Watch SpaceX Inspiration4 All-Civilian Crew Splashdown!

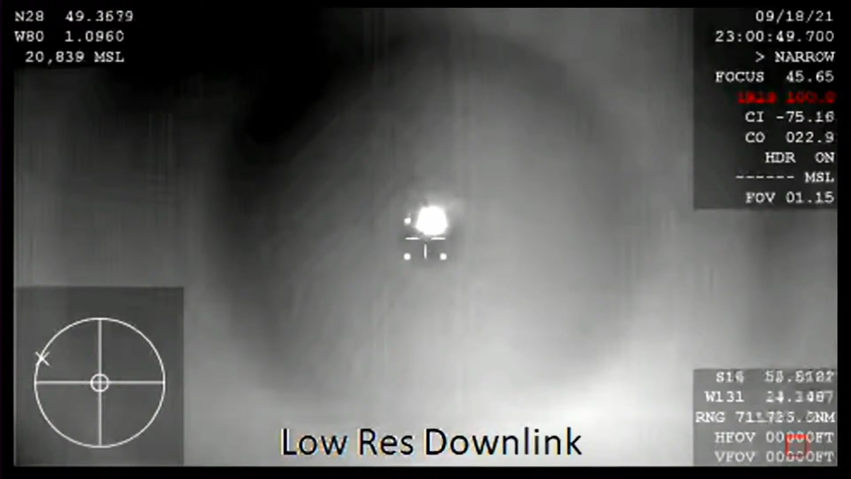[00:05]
Nominal altitude for drogueshoot deploy. And those comms confirm that we have regained comms with Dragon. And they're getting ready for drogues deploy here shortly.
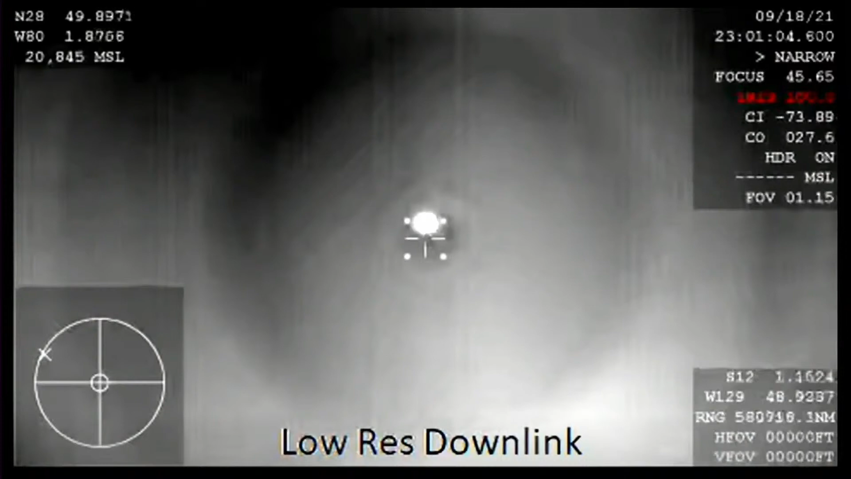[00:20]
I love these tracking shots. Again, that is Dragon in the center of your screen. We've got visuals of it, and we're expecting drogues to deploy and then the main shoot shortly after that here in a couple of minutes.
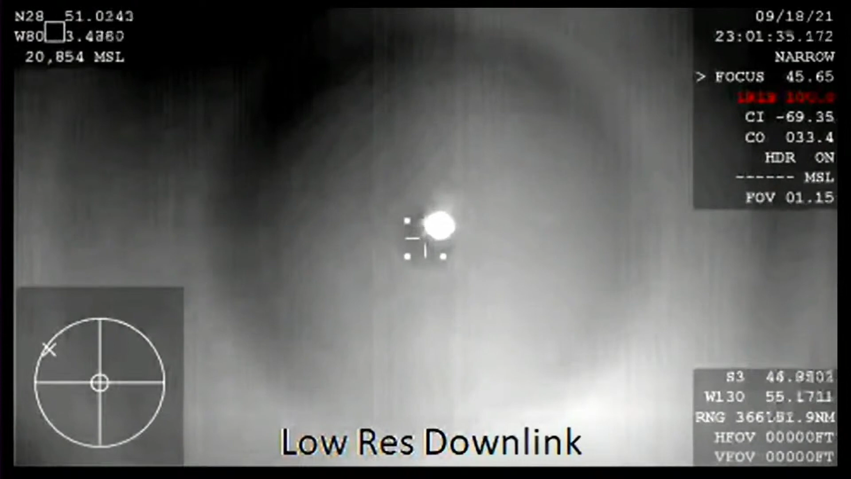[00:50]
Again, a lot of excitement for Inspiration4 crew's return, waiting on drogues to deploy. That happens at about 18,000 feet. Dragon, brace for drog window. Got to answer me. Thanks. We're bracing.
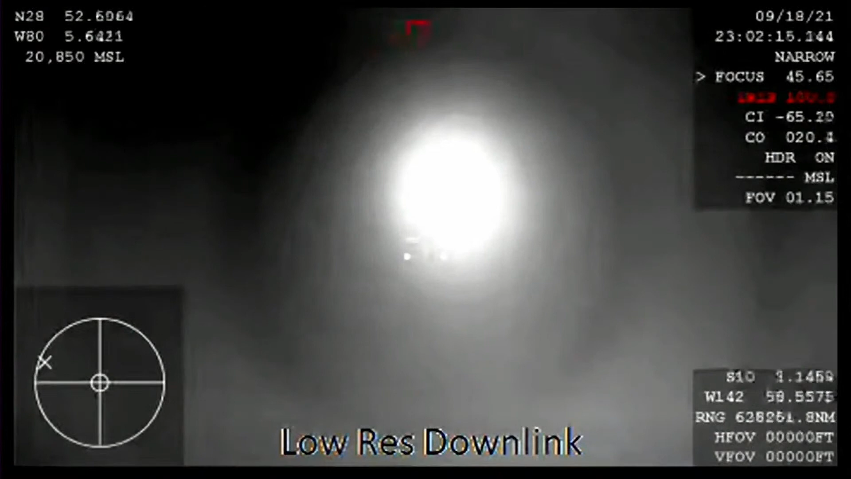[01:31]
They will feel the difference in speed when the chutes do deploy. That was what the core mentioned there.